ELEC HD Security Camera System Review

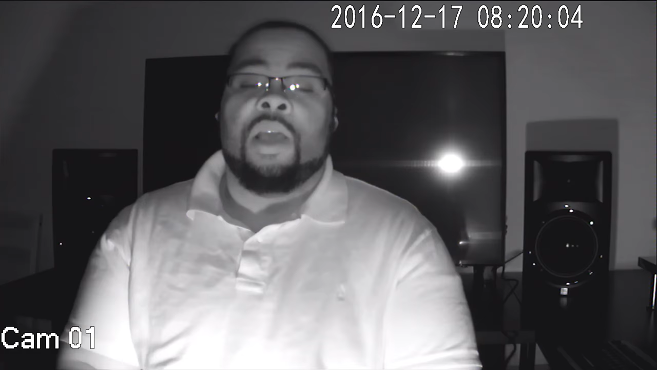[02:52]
All right, just so you know, I'm actually sitting in complete darkness right now. I wanted to give you an idea of what the night vision looks like. So all I'm seeing right now is just the infrared lights that are on the camera. It's just a ring of infrared lights. But it's supposed to have pretty good night vision, so we'll see. So actually I'll hold up the other camera here and I'll hold this up just so you can see the rest of the basement.
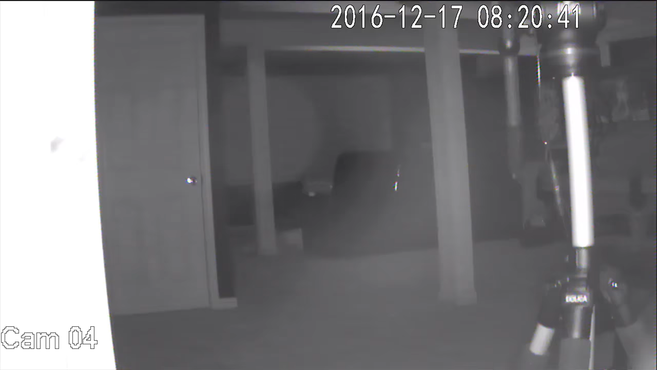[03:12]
Now again, this is complete darkness for the most part. There's a couple of LED lights around that are, you know, just from devices being on. But for the most part, this is dark. All right.